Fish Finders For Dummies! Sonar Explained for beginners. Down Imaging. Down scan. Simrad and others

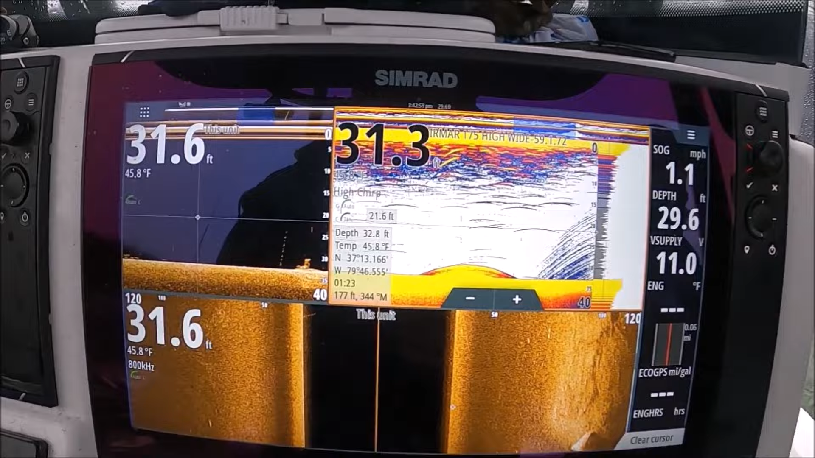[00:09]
On screen: water 45.8°F
And I still use it. It's really great for things like this.
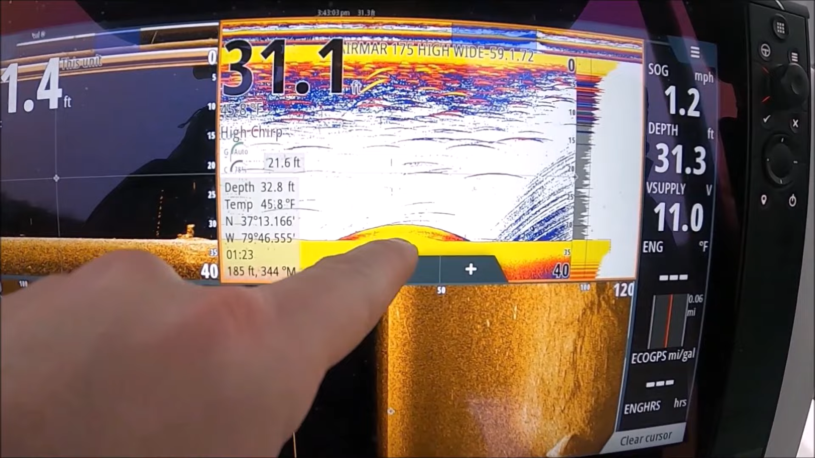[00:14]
On screen: water 45.8°F
You can see this on the bottom. Yeah, you know, and if you're a cat fisherman, you know, I've seen catfish look just like that when they're sitting on the bottom sometimes.
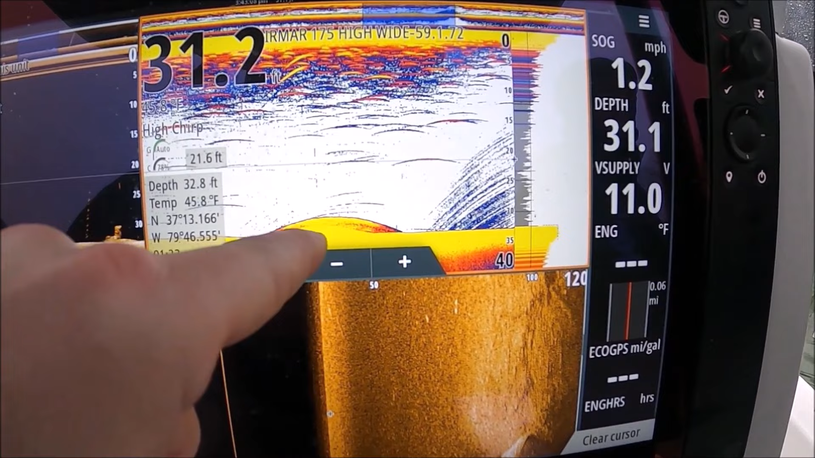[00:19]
So it can be confusing. You're not sure what that is.
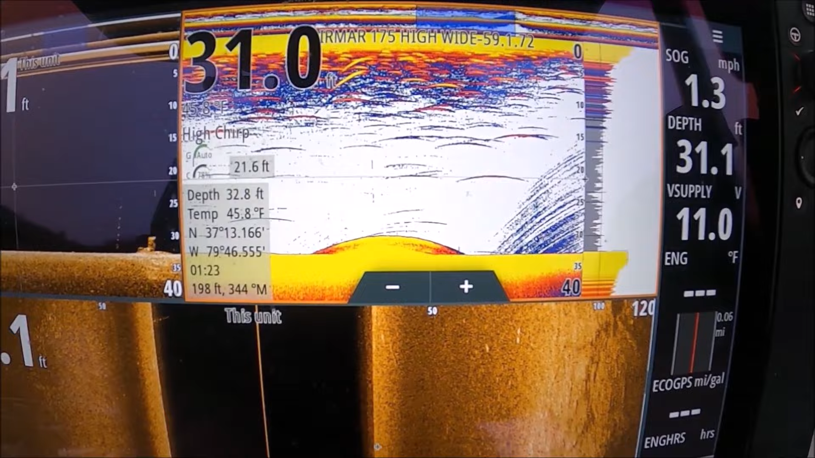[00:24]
On screen: speed 1.3 mph
But if you look over here on the downscan, you can see it's clearly a stump connected to the bottom.
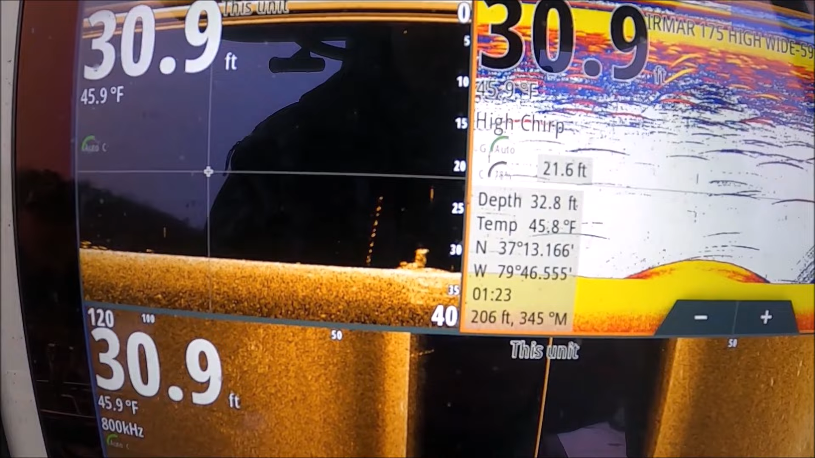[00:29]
So that's one really good use for downscan right there.
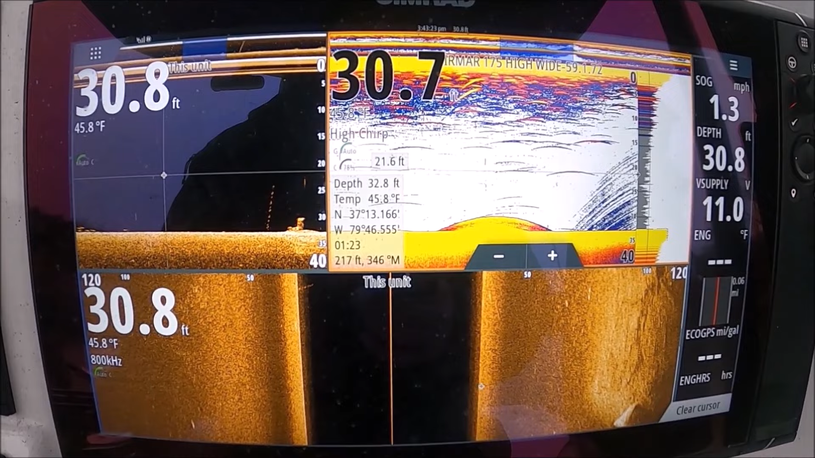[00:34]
On screen: water 45.8°F
You know, if you're throwing a cast net, sometimes you'll look at what looks like a perfect school of shad, just a big bunch on the bottom. And then you look on your downscan and see it's actually a tree. And I remember years and years ago netting many trees before there was downscan and side scan.
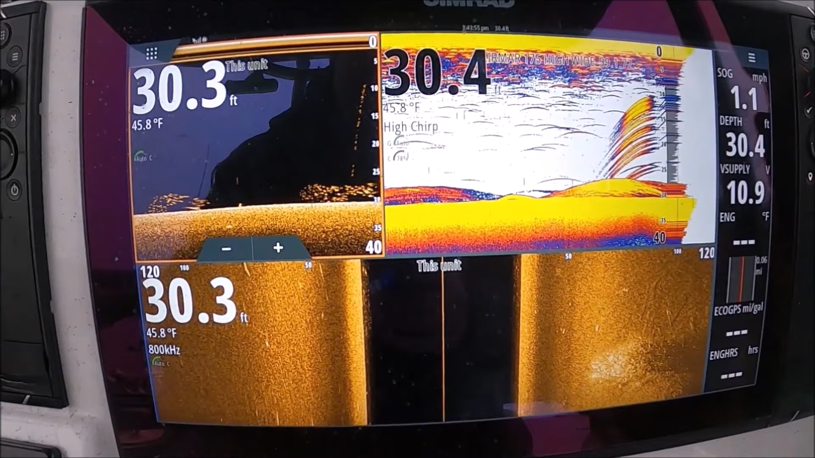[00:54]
On screen: water 45.8°F
Here's another example here why downscan is so good.
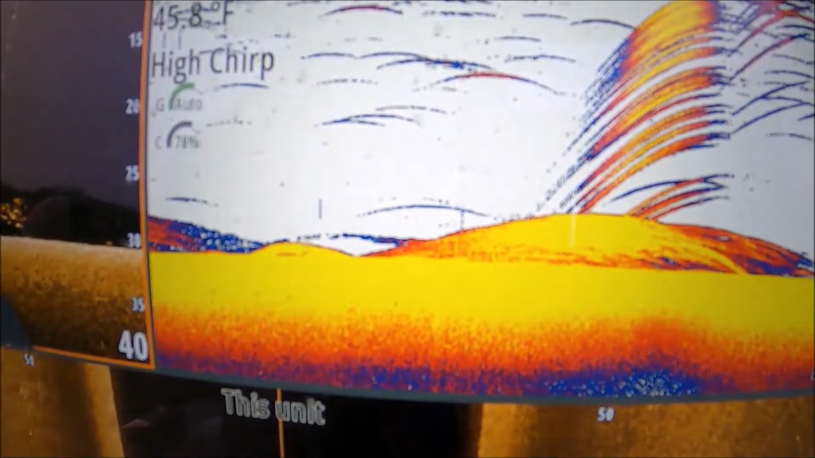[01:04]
You're so close to the bottom, it looks like it is part of the bottom, right?
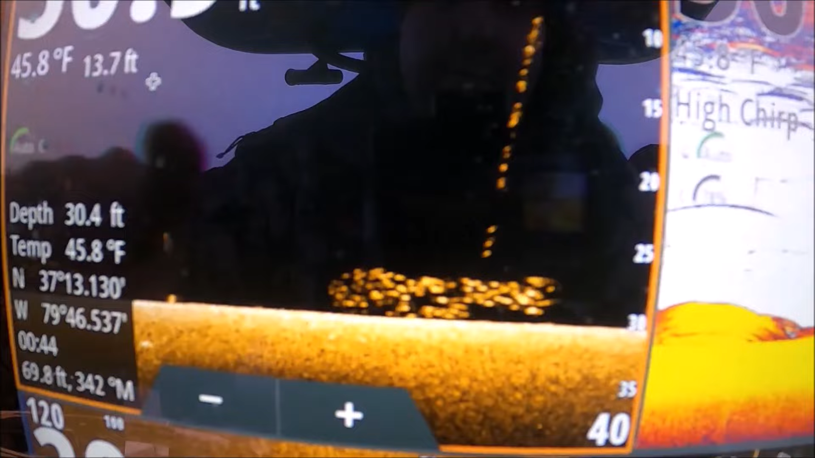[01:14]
On screen: depth 30.4 ft, water 45.8°F
All right, there you go. We were just talking about this. I know it's not a big bush or anything, but you can see that dead tree.
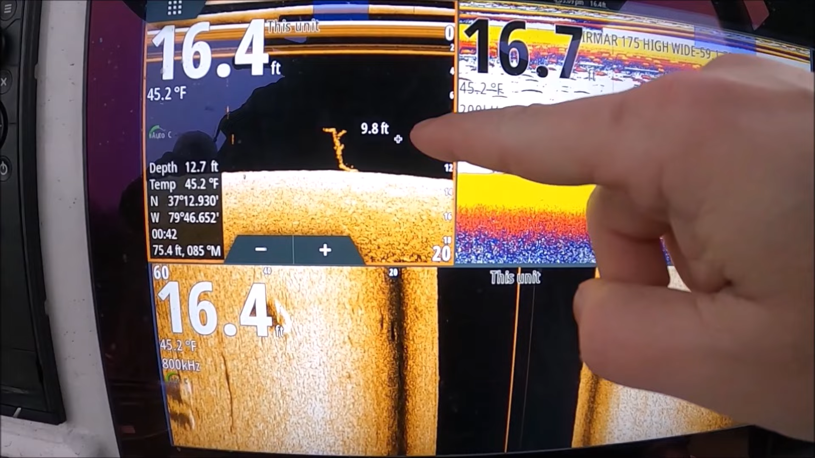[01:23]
On screen: water 45.2°F
You know, it's standing to 9 foot down and 16, 17 feet of water.
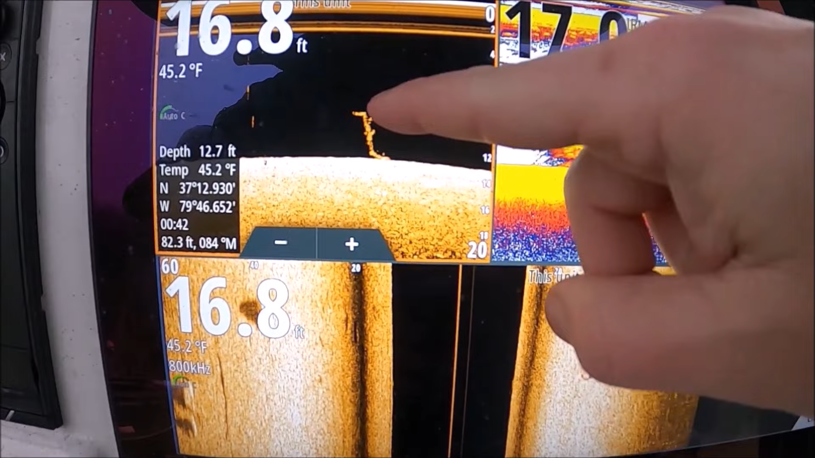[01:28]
On screen: water 45.2°F
So you can see how tall that tree is sticking off the bottom. And that's what it looks like on regular sonar, 2D sonar.
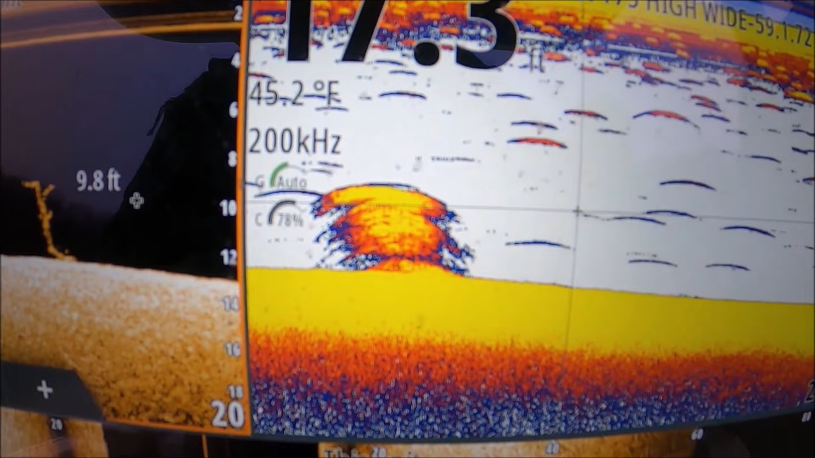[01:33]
On screen: water 45.2°F
In my life, years ago, I have thrown cast nets on stuff like that.
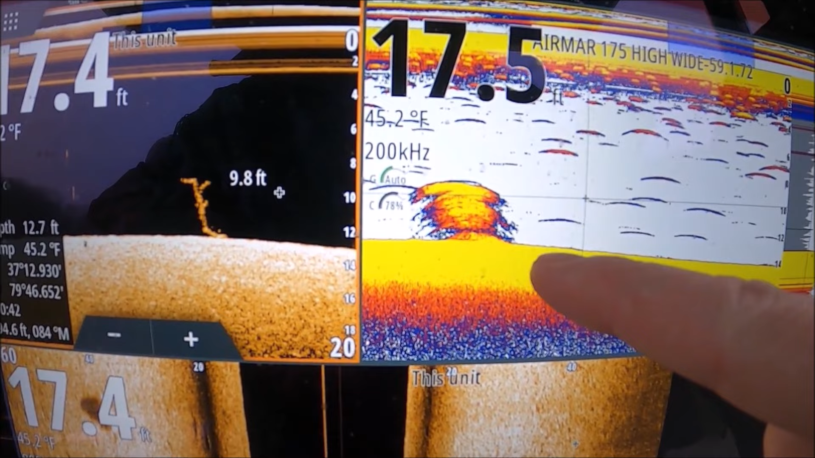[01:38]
On screen: water 45.2°F
I have lost nets. Up here, David.
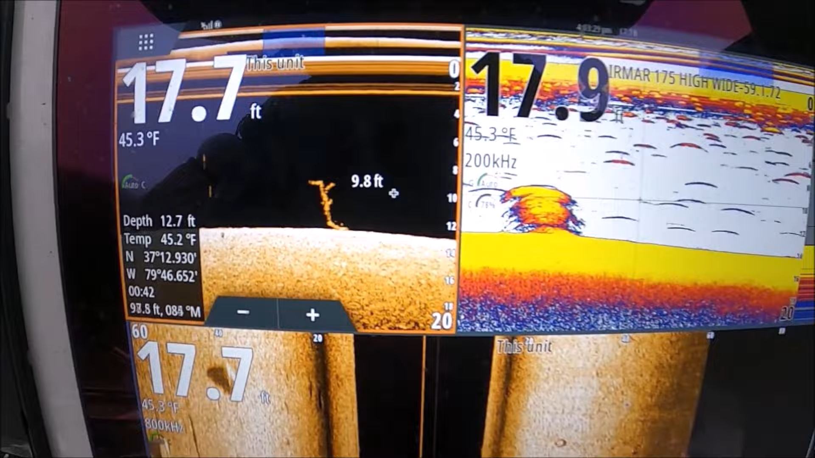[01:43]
I admit it. So here you go. Is it on the bottom? Is it not? Is it a catfish?
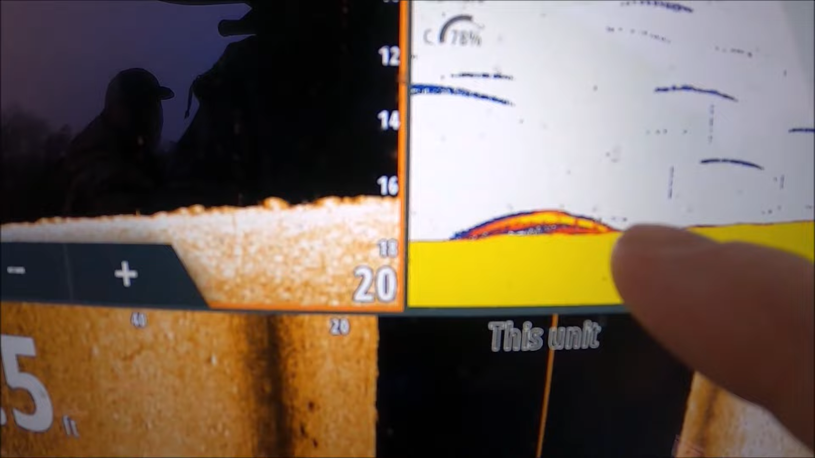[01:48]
Is it a stump? It is a fish. You see the separation.
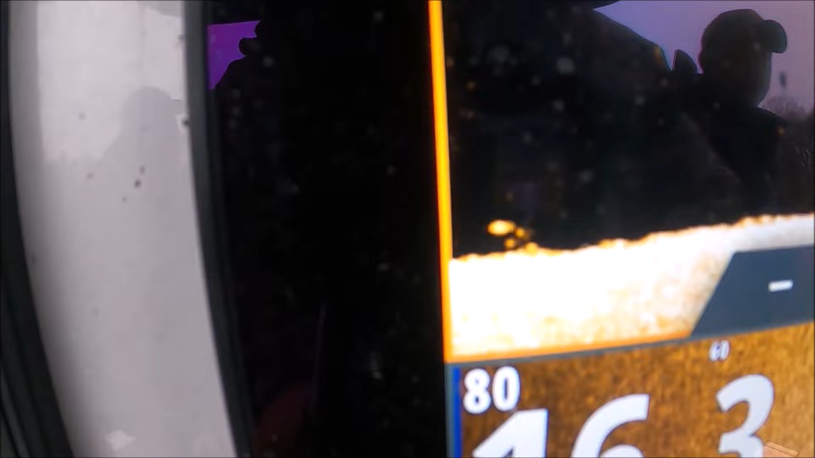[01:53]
Not a very big fish, but it is a fish.
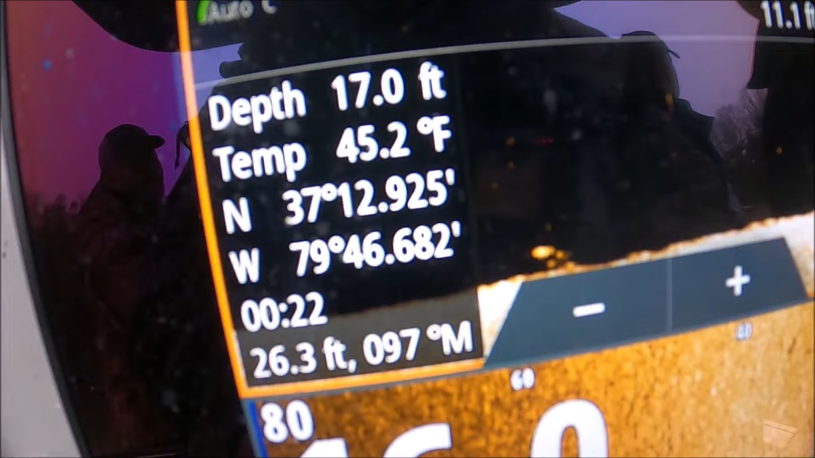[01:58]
On screen: water 45.2°F
Maybe he's got some brothers or cousins.
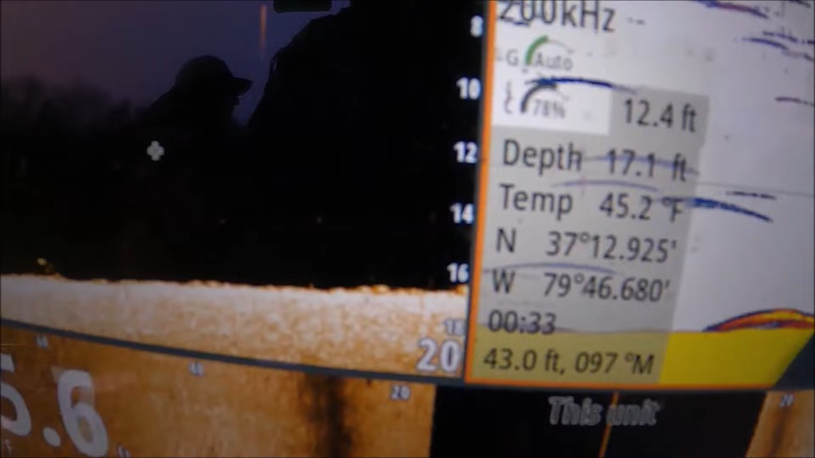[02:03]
On screen: depth 17.1 ft, water 45.2°F
All right. Show of hands, how many people would throw a cast net on that?